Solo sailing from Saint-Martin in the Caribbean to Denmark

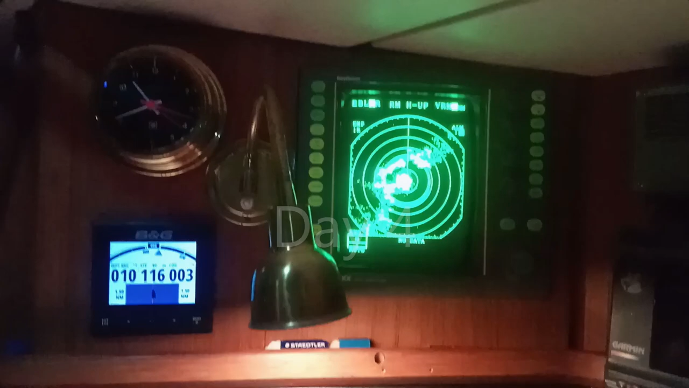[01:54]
So this is what it looks like when you are approaching a squall on the radar. See lots of specks here. We're in the center. And the alarm is going because I've set up a sector alarm to warn me when a squall was approaching.